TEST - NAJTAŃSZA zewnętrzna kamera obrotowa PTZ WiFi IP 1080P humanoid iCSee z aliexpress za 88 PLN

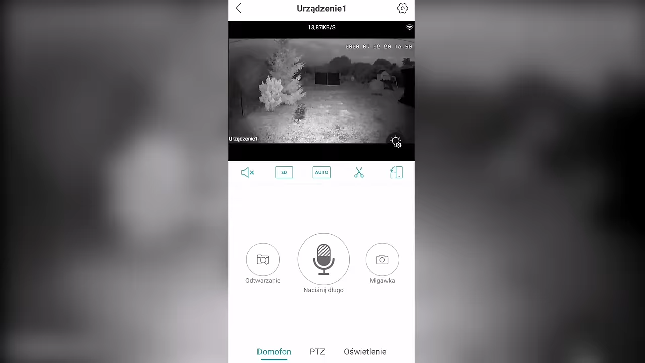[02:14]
W dolnym prawym rogu podglądu możemy wybrać jeden z trzech trybów światła.
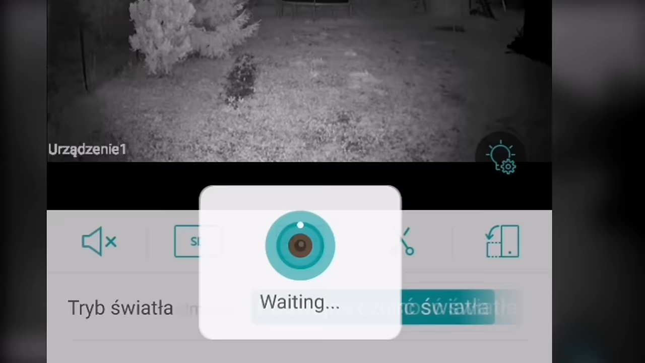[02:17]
Białe światło, czyli stale załączone widzialne światło po zmierzchu, dzięki temu mamy nagranie w kolorze.
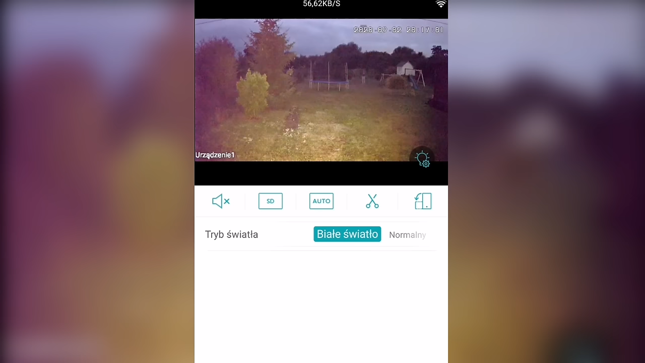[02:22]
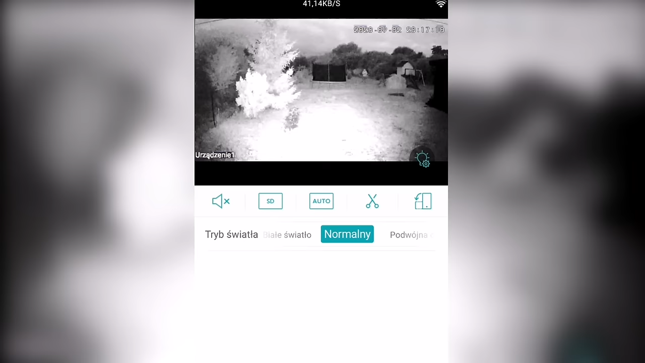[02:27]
Normalny, po zmierzchu załącza się oświetlenie światłem podczerwonym, obraz jest czarno-biały.
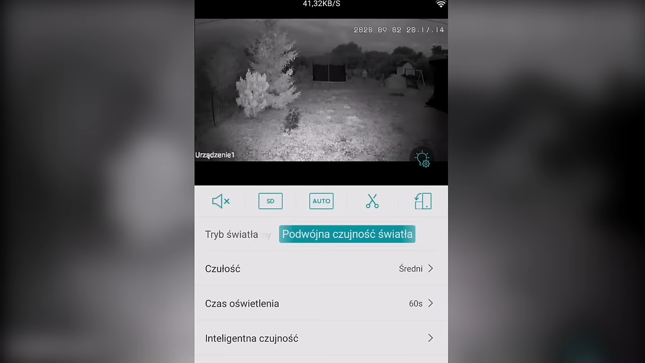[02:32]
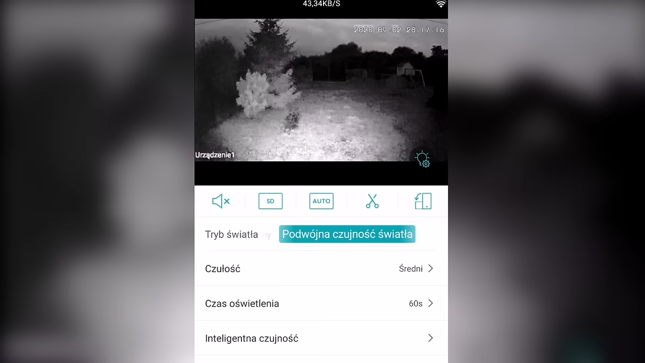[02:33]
Podwójna czujność światła, czyli po zmierzchu załącza się jak w trybie normalnym, obraz jest czarno-biały doświetlony podczerwienią.
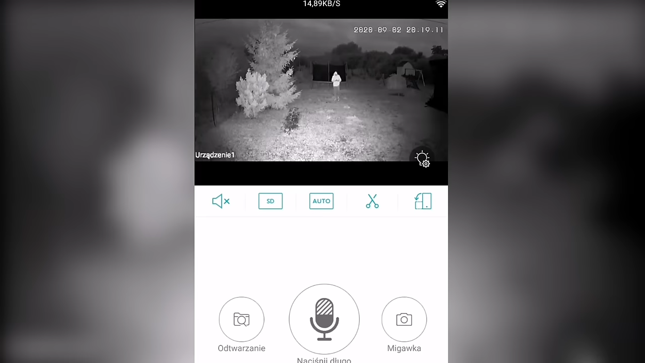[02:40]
W przypadku wykrycia ruchu załącza się światło widzialne i zapis jest kolorowy. Taka funkcjonalność jest bardzo praktyczna, bo dodatkowo kamera spełnia funkcję lampy zmierzchowej z czujką ruchu do podświetlenia podwórka lub podjazdu.
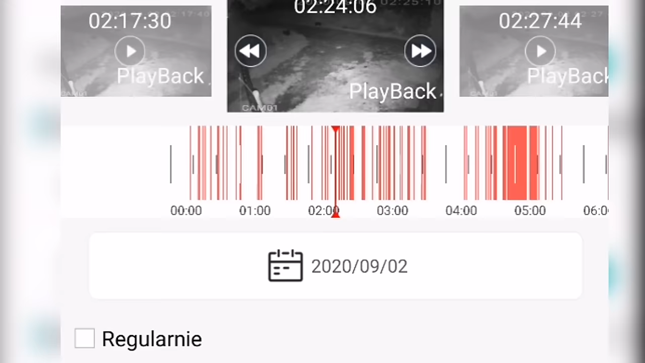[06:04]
przelatującego ptaka, owada, ruchu drzew przez wiatr, pojawiającego się cienia w przypadku częściowego zachmurzenia.
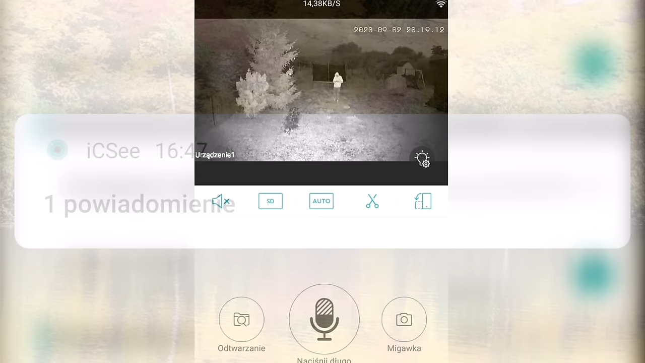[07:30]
Dodatkowo nocą po włączeniu trybu podwójnej czułości światła wykrycie człowieka załączy widzialne światło, które sprawi, że zapis z tego zdarzenia będzie w kolorze.